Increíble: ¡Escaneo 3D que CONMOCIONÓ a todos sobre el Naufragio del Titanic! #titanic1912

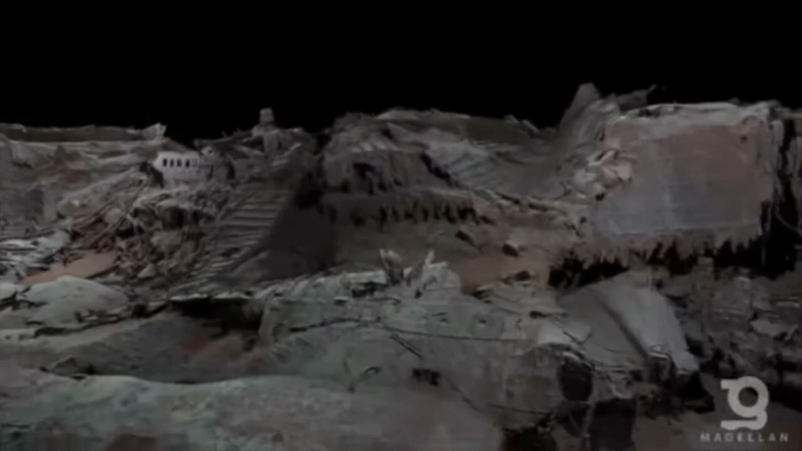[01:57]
de los cuales se convirtieron en un escaneo en movimiento.